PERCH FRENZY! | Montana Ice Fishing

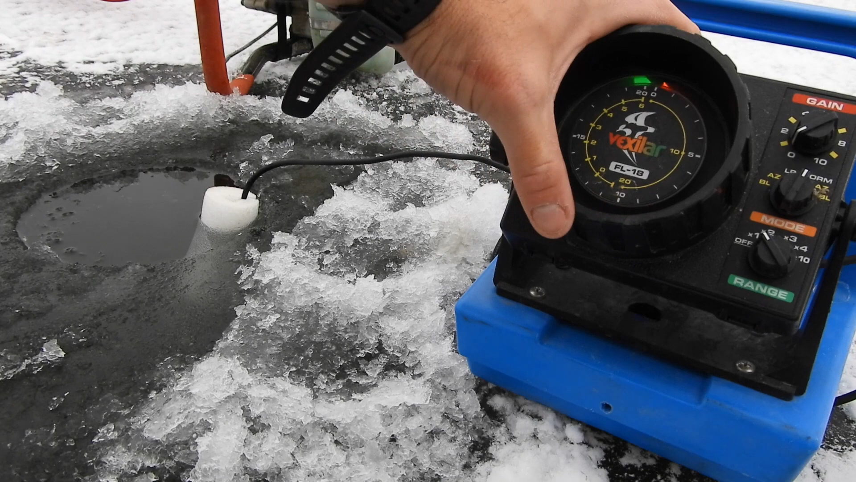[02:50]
Looks like we might have something swimming in the area. Down at the bottom, a couple up top. It's hard to see on that screen, but let's drop down a Swedish pimple.